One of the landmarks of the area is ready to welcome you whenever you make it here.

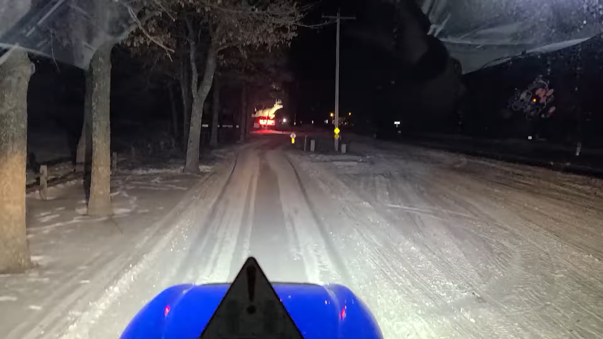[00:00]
Everybody recognizes this if you've been up in this neck of the woods. A big buck to greet you as you're coming in from Arborbiter, Minocqua, Woodruff area on 7. Great restaurant, bar, good people.